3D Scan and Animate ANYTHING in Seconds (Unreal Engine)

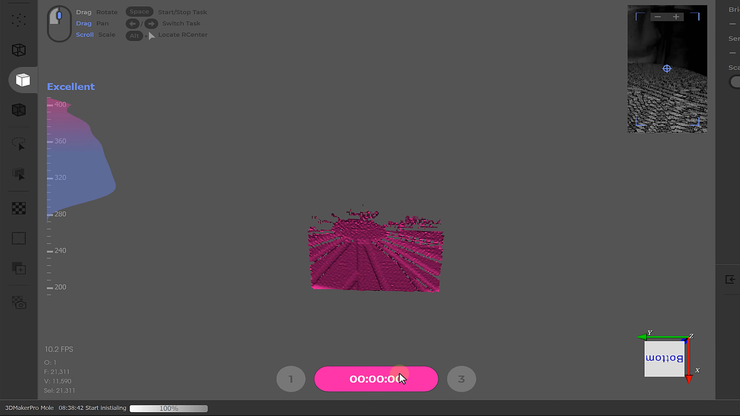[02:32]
This step will scan the turntable only. Once that scan is finished, you can place the object back and press scan.
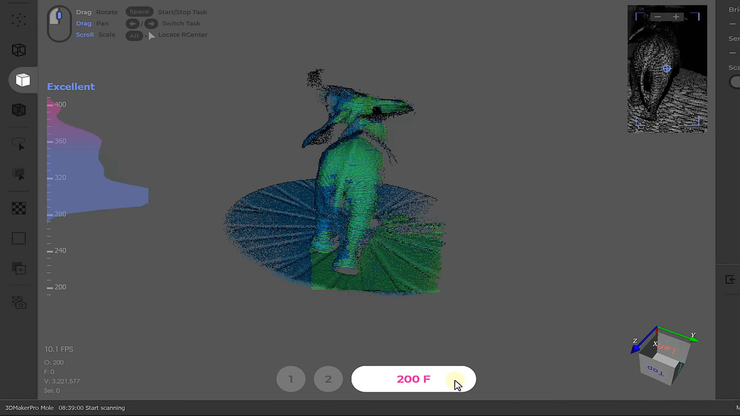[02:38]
Let it run and once it's done, you'll see a preview of what the scanner was able to pick up.
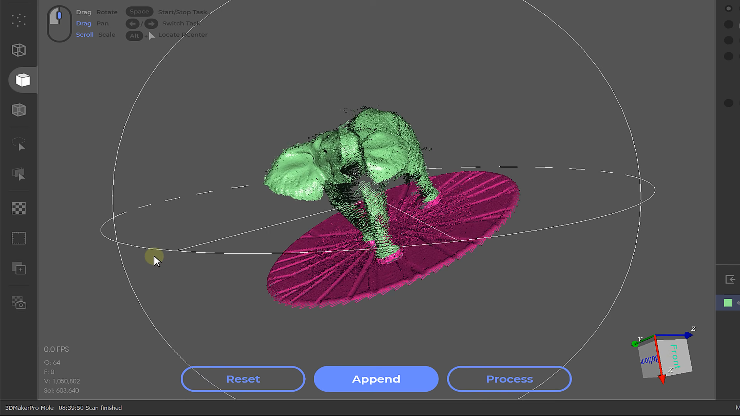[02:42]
To get the best result, it's good to scan your object from different angles. So, flip it around and press append.
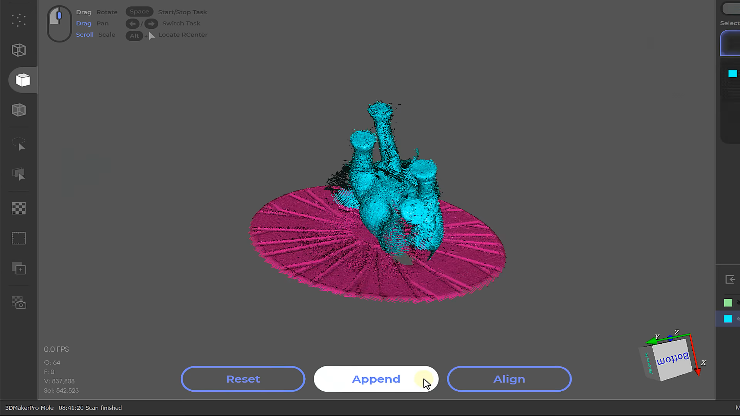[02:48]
And repeat this process until you have scanned your object from all possible sides.
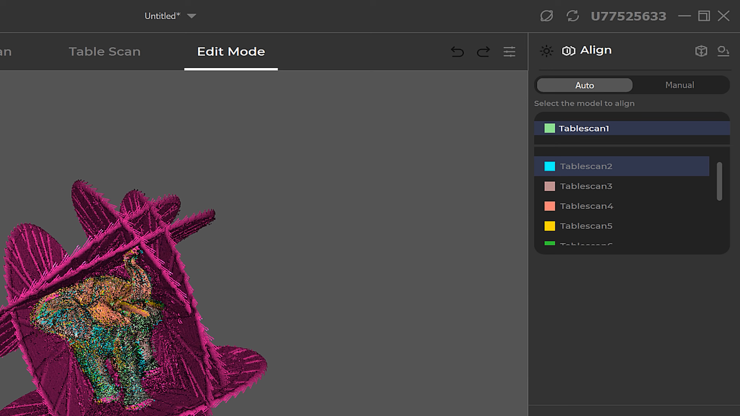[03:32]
It does a really good job, but if you're not satisfied with the outcome, you can always go into manual alignment to adjust.
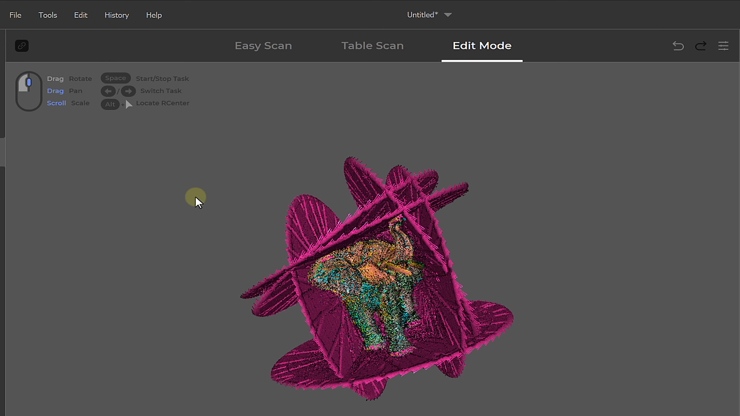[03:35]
If we now go over to tools and click delete selection, we remove the turntable from the point clouds.
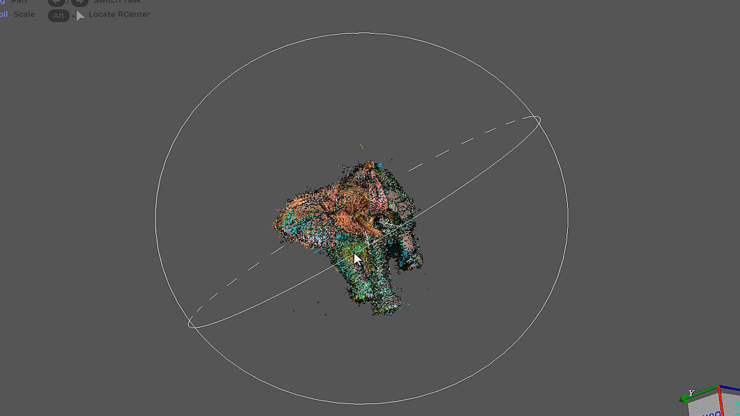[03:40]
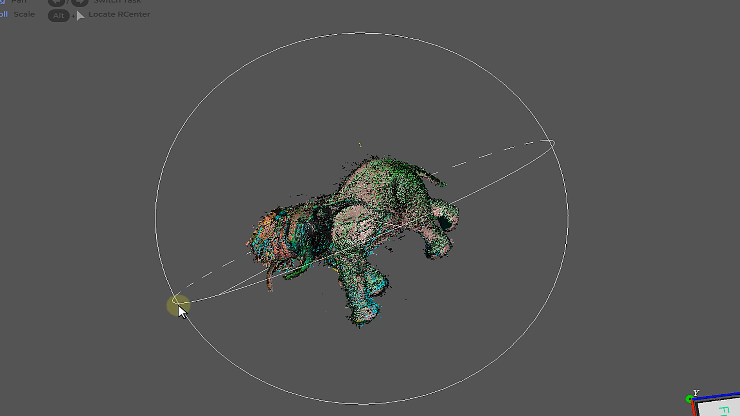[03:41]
Here you can also see if you might have missed some spots when scanning.
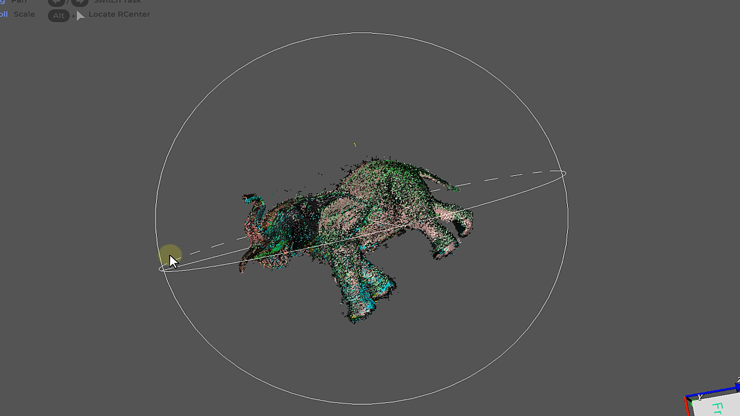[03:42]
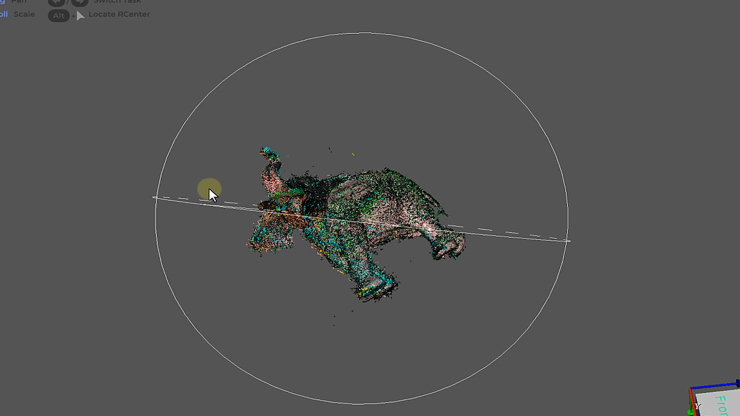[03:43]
If so, you can always add some more scans. Once you're happy with that, it's time to process the model. Here we find a few options.
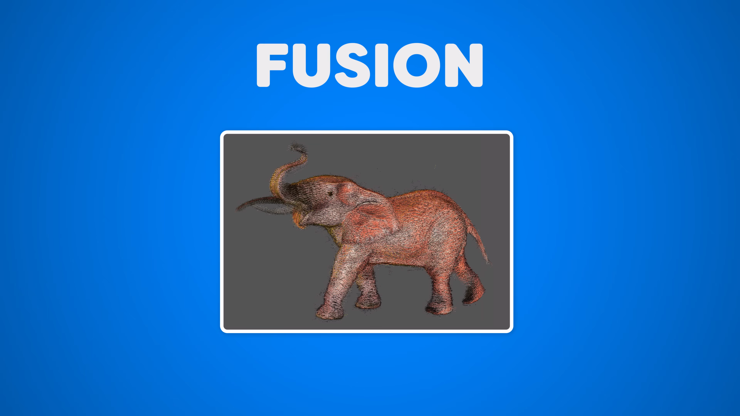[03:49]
Fusion is going to change the point cloud to an actual model. Remove noise will remove data noise around the object.
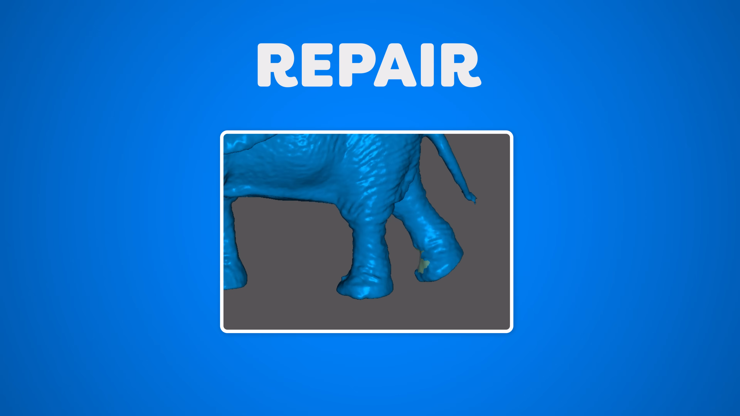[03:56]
Repair will fill in the holes that you might have in your scan if you miss some places. And texture mapping will texture the model.
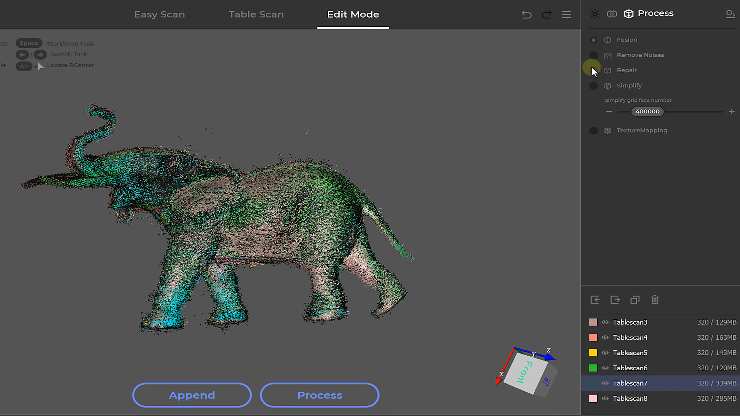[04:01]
Once those are selected, click on process and then apply.